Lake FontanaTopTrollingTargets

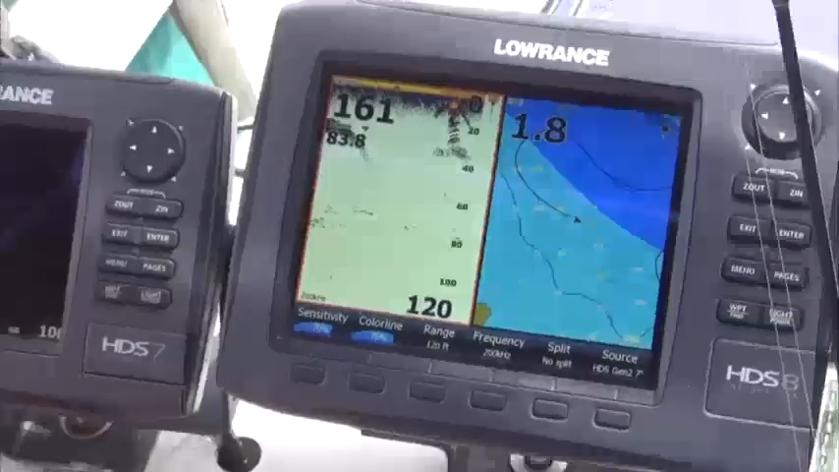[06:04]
Right now you've just got some bait fish, a little pot of bait fish way up. It's got a few scattered baits down at 80 feet.
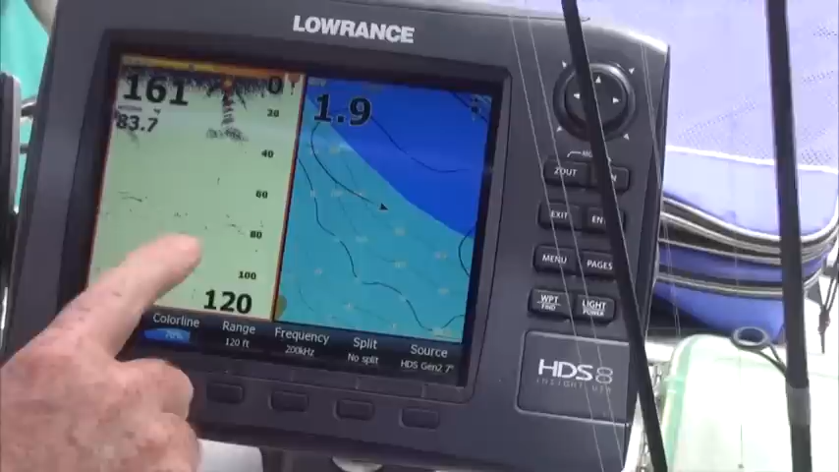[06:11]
Most of our walleye have been hanging from 80 to 100 feet. We've got smallmouth and spotted bass up top. And these fish coming up here, these could be probably small whites, 60 to 70 feet typically is where they'll be.
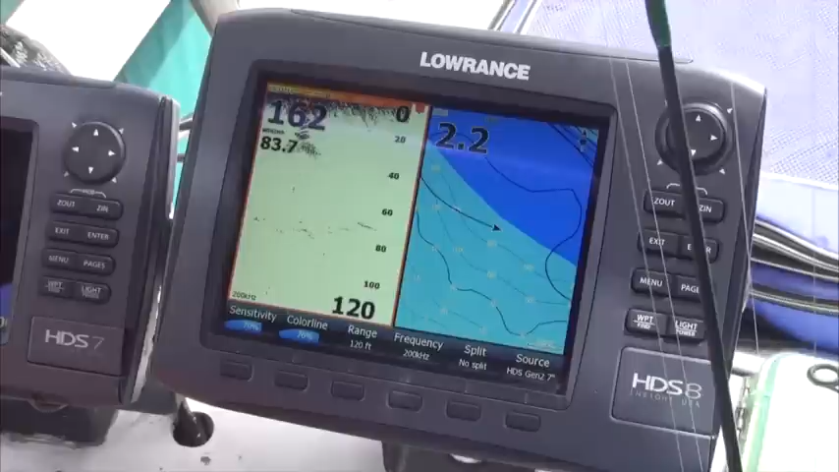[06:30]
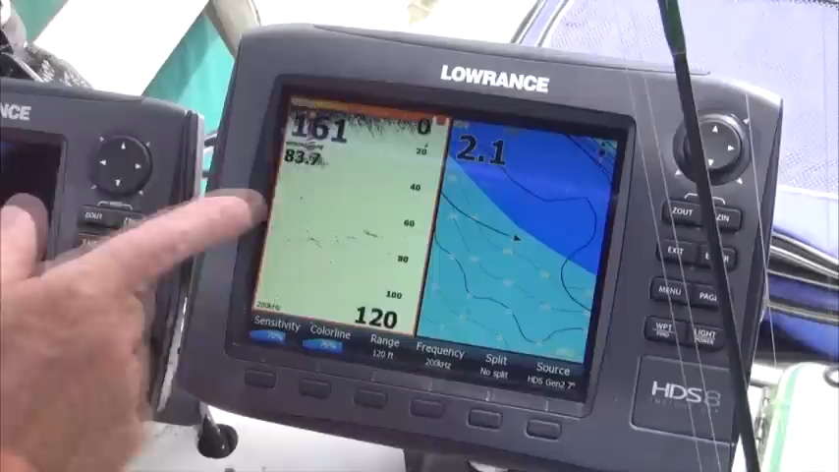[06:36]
So from the top down, you've got smallmouth, spots, and then white bass, and then walleye.
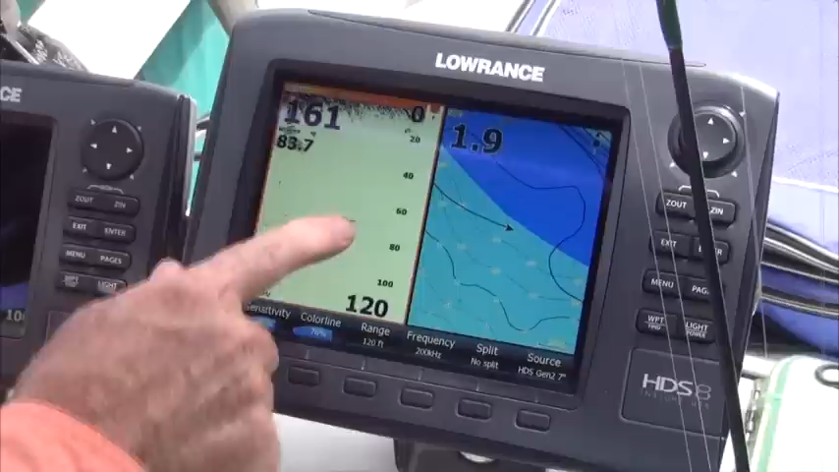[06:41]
And we've been catching them all the way down to 110 feet a lot of times.